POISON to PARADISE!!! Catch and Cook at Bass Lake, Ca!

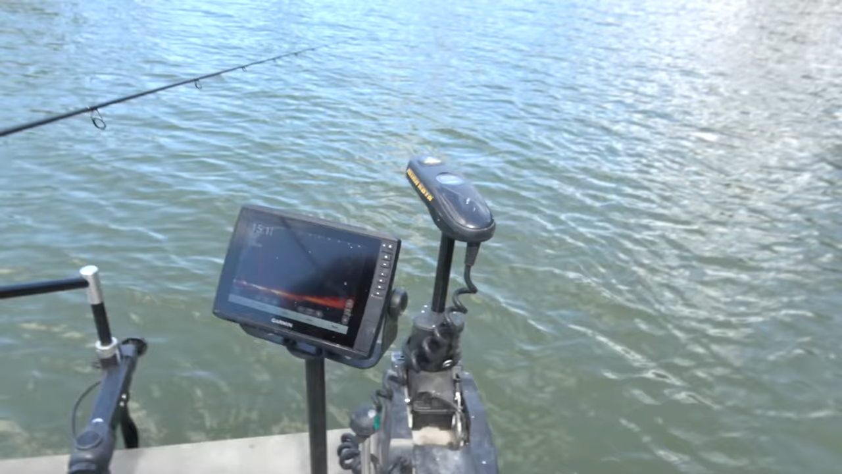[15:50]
What we're doing is literally just trolling around about 15 foot of water with our live scope.
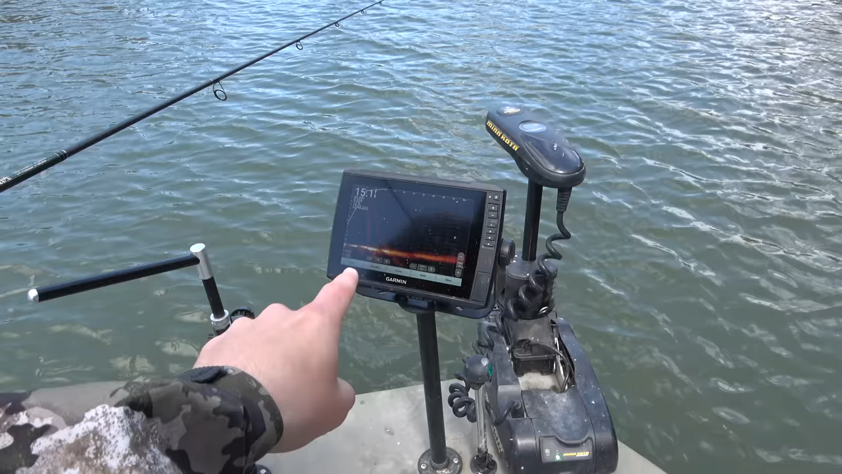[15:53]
And we can actually see these trout swimming around. I'm over here. I've been bass fishing the whole time.